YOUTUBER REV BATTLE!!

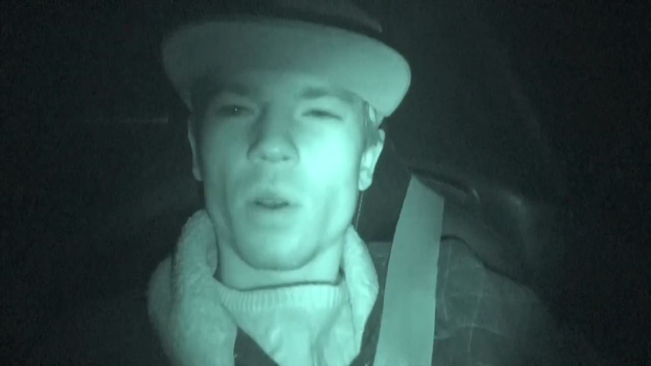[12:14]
whoa night mode is so cool on my camera i've just woken up uh it's the like the middle of the night well the middle of the night it's like 10 o'clock pretty much uh i've had a bit of a nap i've just radioed through the sam who's like your car is so loud i need to get out of here so we're gonna switch at
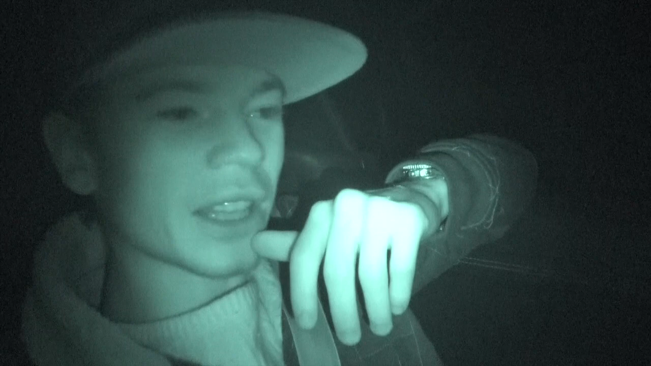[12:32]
the next possible stop where we can and then i'm gonna take over we've still got two hours to go and we literally we left home at 5 am this morning morning it is 10 o'clock and the longest stop we had apart from the yellow tunnels literally like a quick burger king so it's been so intense but uh yeah wow thanks for driving me elizabeth oh you're welcome yeah let's get into the car and let's just power on to innsbruck
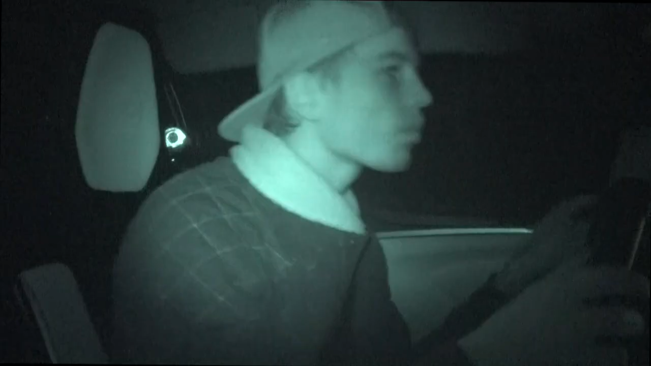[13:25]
i kid you not guys this is one of the most hectic driving experiences i have ever had it is pitch black
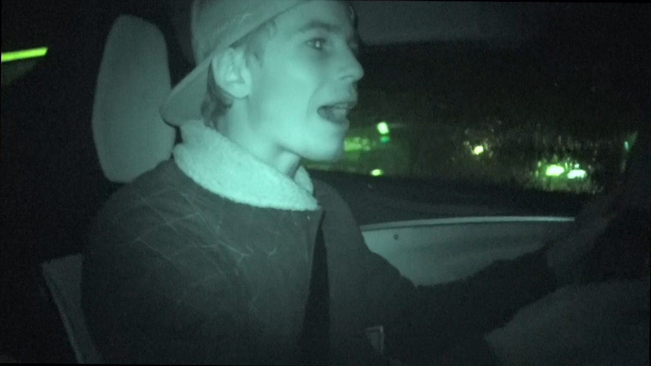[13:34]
i can't see the road james and i at one point thought it was a two-way road until all of a sudden people came around the corner and we realized it wasn't a two-way road we had to dash back in that was terrifying it's pouring with rain we're in the middle of nowhere tired late we've been driving since 5am man this this is intense and i can't i genuinely can't see the lines on the road